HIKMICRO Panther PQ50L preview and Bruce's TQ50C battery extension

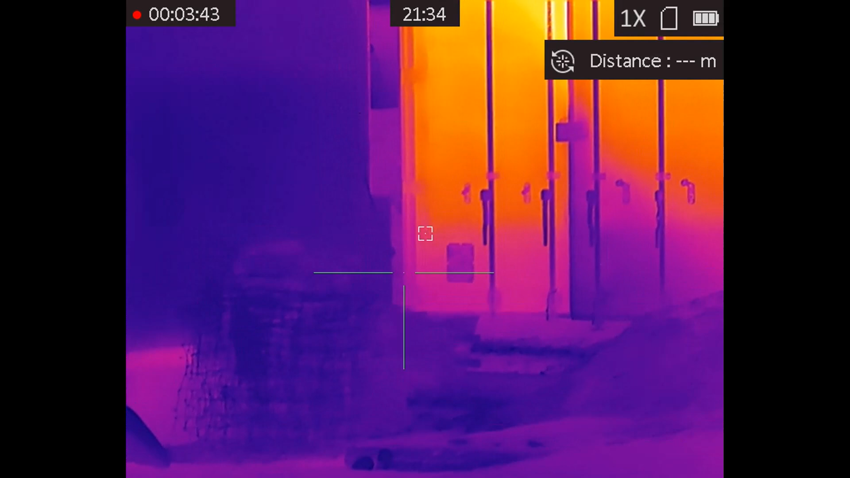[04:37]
i've got about a mile and a half from here two miles away so i'm planning to visit that tonight
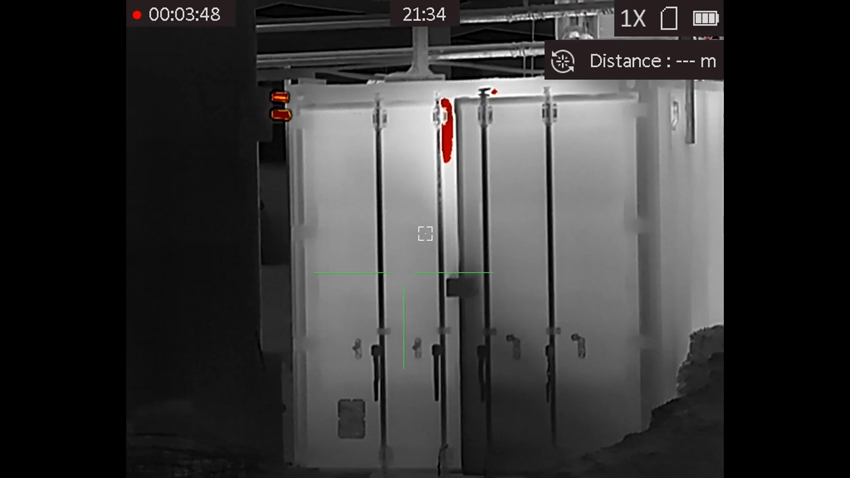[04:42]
with the panther pq50 l zeroed at 30 meters on
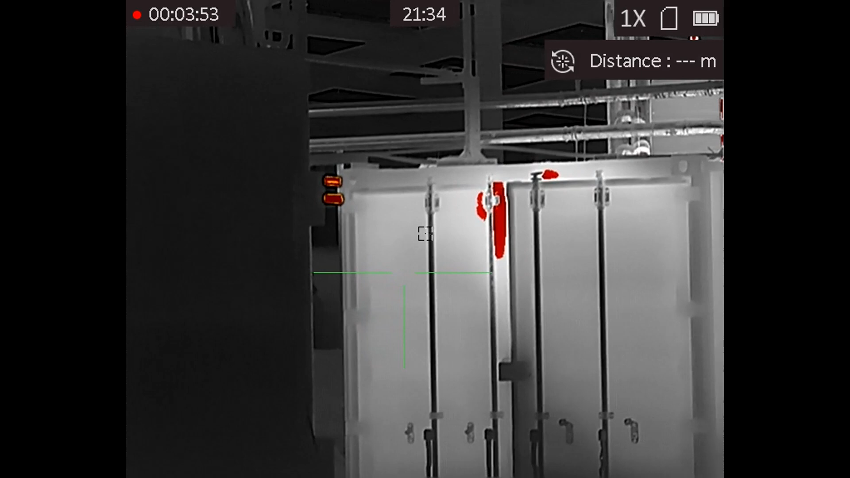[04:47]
my fx maverick 177 fac and then bruce is going to be using this fella on his foxing rifle and